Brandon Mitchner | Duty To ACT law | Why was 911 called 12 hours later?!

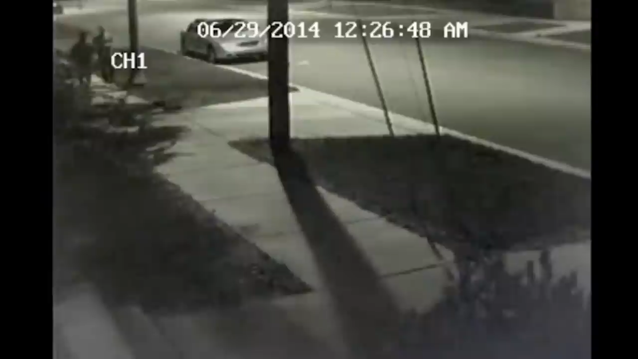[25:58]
It is painfully obvious how intoxicated Brandon is from the footage. They both start out walking side by side. And then you can see that Brandon ends up eventually walking ahead of John. And right before going out of frame, you can see that John has his phone and he pulls it up to his ear.
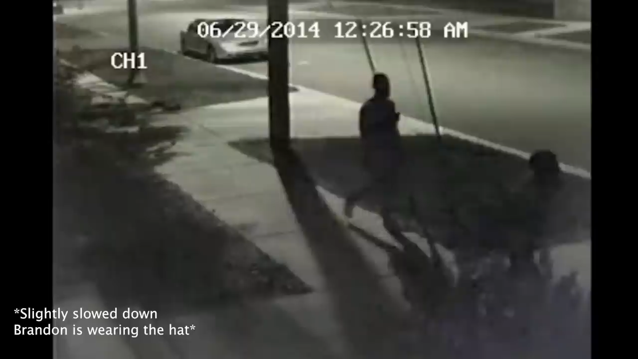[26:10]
Both of them then disappear out of frame and they are gone for a total of 11 seconds before all of a sudden John can be seen now in the middle of the road, no longer on the sidewalk, running away frantically, whatever he just saw, he felt the need to run from.